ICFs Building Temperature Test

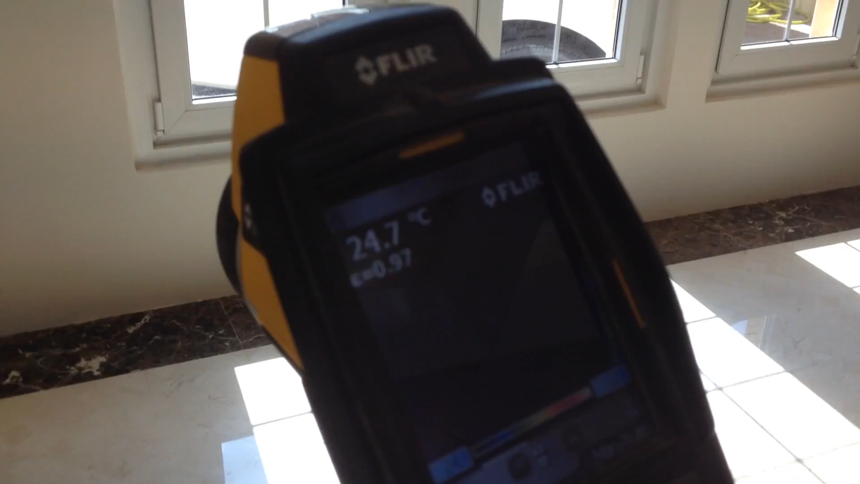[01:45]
On screen: spot 24.7°C
So approximately 20 degrees difference between the inside and outside.
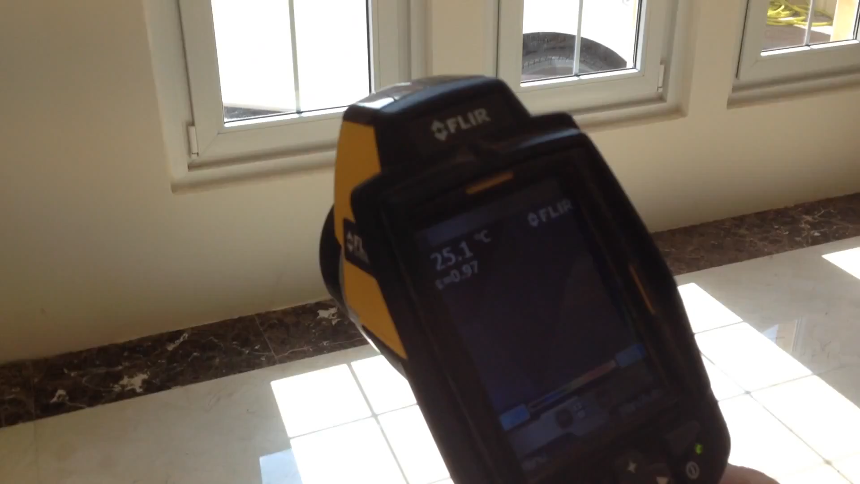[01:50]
On screen: spot 25.1°C
Alright? That is quite a significant reduction of heat through the insulated value of the ICF wall.
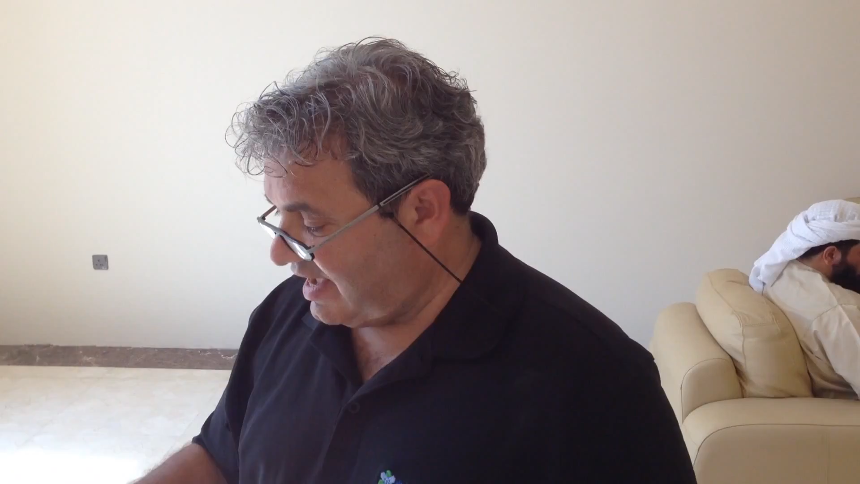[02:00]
But even more importantly than that, look what happens when you look at the interior temperature in here. It is cooling down.
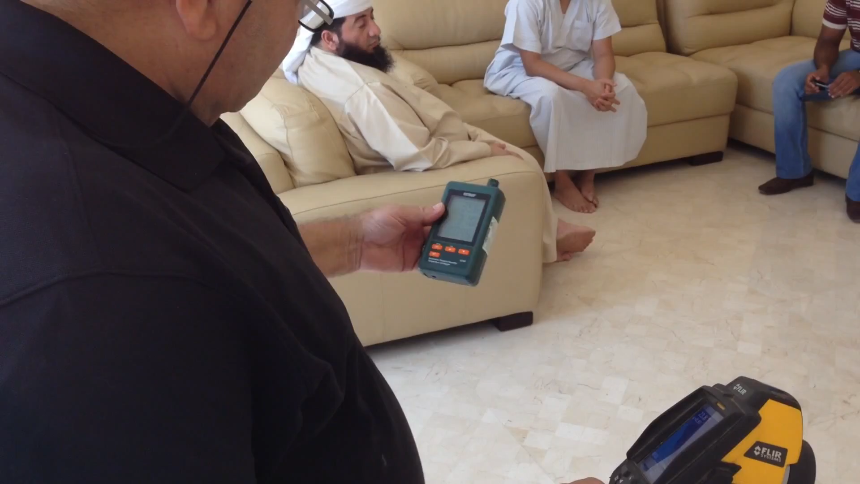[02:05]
But this wall, this is an interior wall, it is not getting any outside sun.
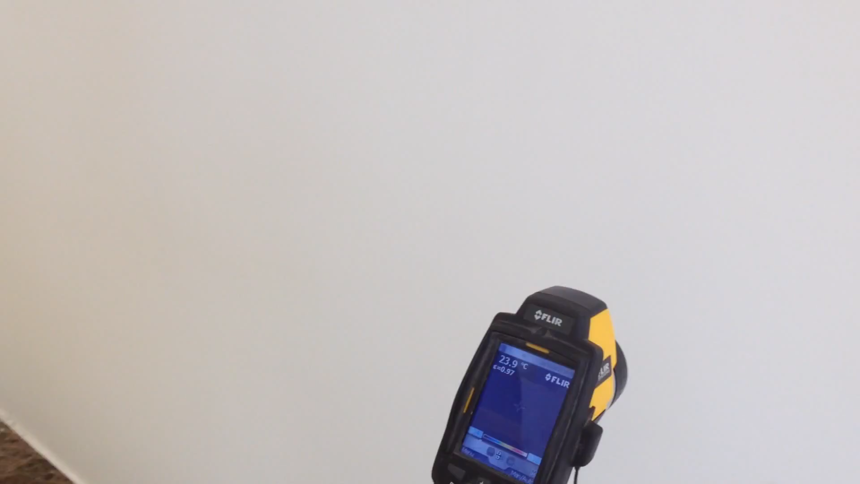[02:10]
It is about the same. So really, that exterior wall,
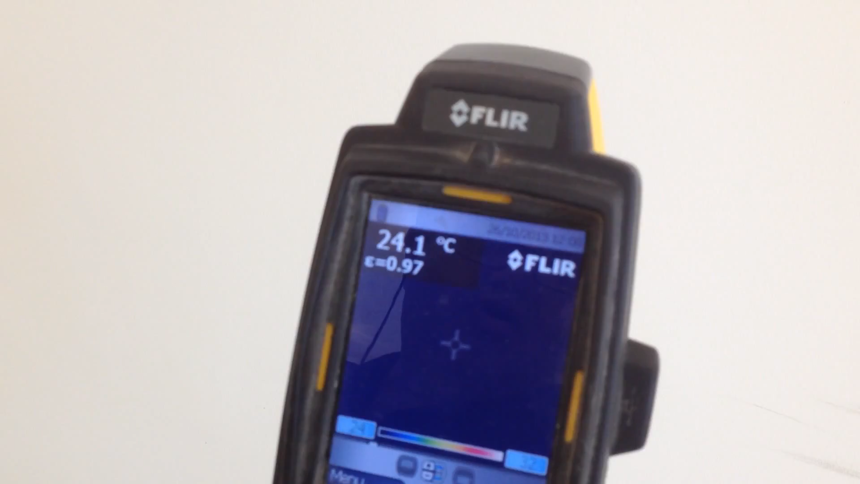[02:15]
On screen: spot 24.1°C
even though the sun has been beating down on it all morning, it is not adding any heat to this room.